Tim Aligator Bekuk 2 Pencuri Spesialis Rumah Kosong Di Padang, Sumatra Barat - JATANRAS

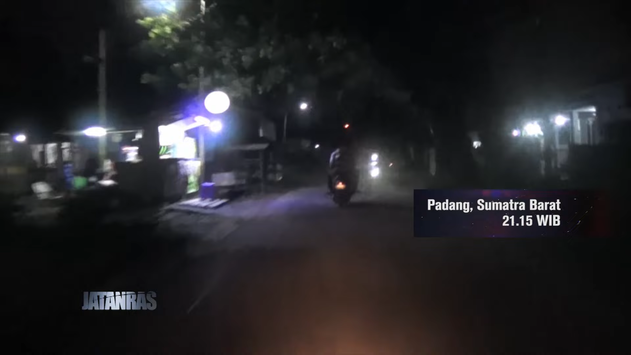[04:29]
Lokasi target kedua ternyata tak jauh dari tempat penangkapan sebelumnya. Melaju dengan motor tim Diba tak sampai setengah jam saja.